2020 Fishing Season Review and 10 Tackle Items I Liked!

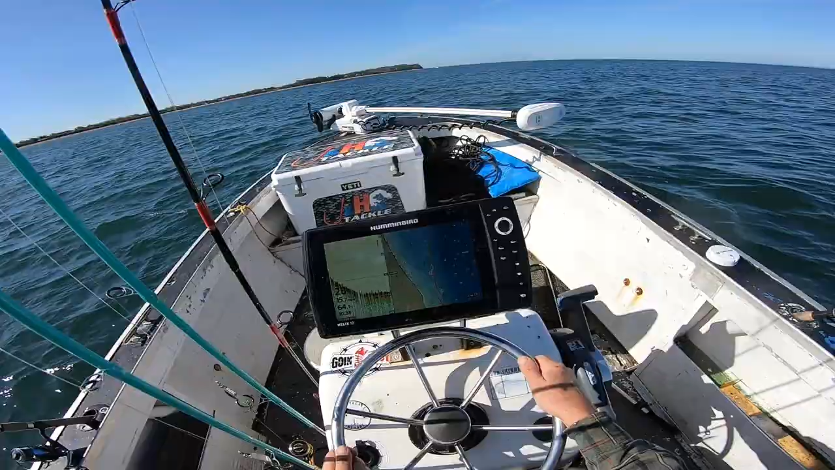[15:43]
okay it won't show up well on the video but on the right hand side of my screen the charts that I have are generated by the new Humminbird Coastmaster card what I like about it is one card covers the whole coast so I don't have to have separate cards for Florida in New York and very high resolution contour lines and what I'm using it here for is it's got it's marked a boulder and I'm slowing down over where it's marked looking to see if I can pick it up this is water I haven't